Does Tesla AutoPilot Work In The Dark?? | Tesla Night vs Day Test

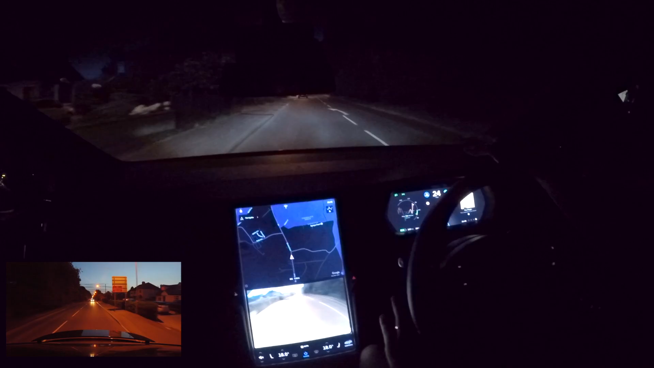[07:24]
and it looks like there's someone going up behind the what the heck i don't know i guys are just parking behind that van there so i had to pull off so this is gonna be the same road at night it's 10 o'clock so it is uh it is nice and dark and we'll see hopefully it doesn't cock up as much as it did the first time because it actually uh it actually did cock up quite a lot and we're already veering close to the left but we should be okay so i'm gonna keep it again at 50 i think it was 50 that i kept out last time i want to apologize if the microphone sounds a bit different and stuff and
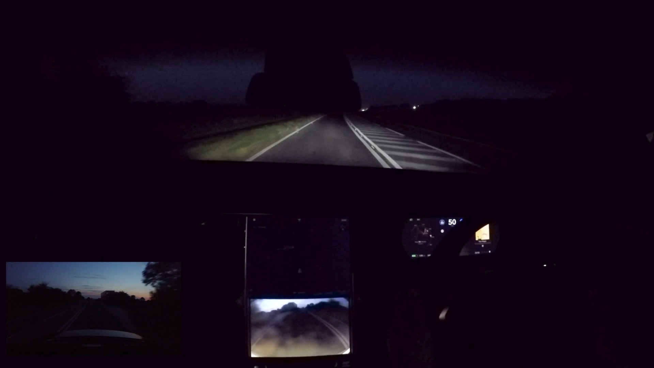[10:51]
well i did that way better than before so maybe at night time i don't know maybe at night time that's what you know it's better at night okay that guy's full beaming me as well what is it with everybody full beaming me today and not doing anything about it all right so is it going to follow yeah again it go oh a little bit wobbly wobbly wobbly oh what was that it goes tight you know to the right hand side for some reason and then it starts to it almost starts to vaguely go left like it's fallen asleep because there's you know there's lines on the left as well
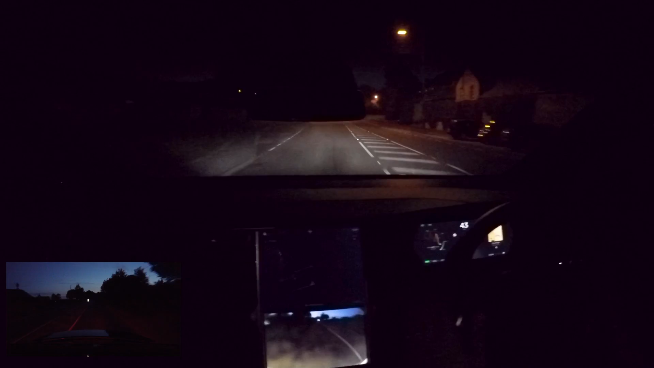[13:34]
pull it out loads of people have asked me as well what happens when you uh come to a roundabout and you've got autopilot on it just does that same thing it'll like slam on the brakes kind of go swervy a little bit and just basically
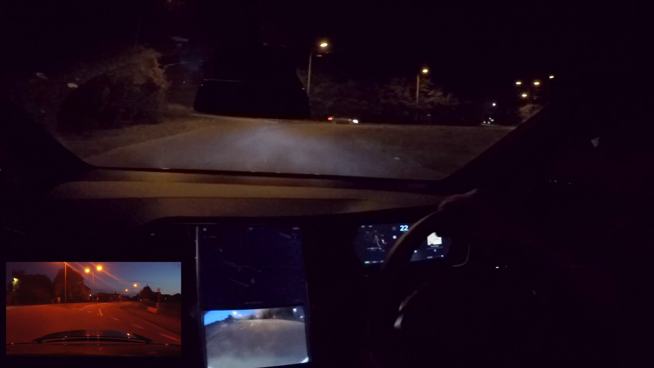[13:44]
freak out so it's it's definitely not wise to do i think that kind of concludes it then that you know it is better in the daytime and again it's a not a worrying thing but i question how good it's gonna get at night time you know it has to be as good at night time as it is in daytime what we'll do is a little bit of a bonus then because obviously i'm driving home i'm going to put it back into autopilot as soon as it lets me it keeps on picking its time when it will do and what we'll do is stop full beaming me dude there we go why is everybody well look